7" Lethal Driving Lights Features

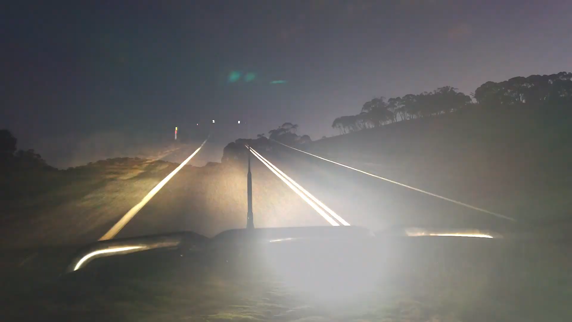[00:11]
With an amazing combination of spot and floodlight, there's no wonder they're so popular.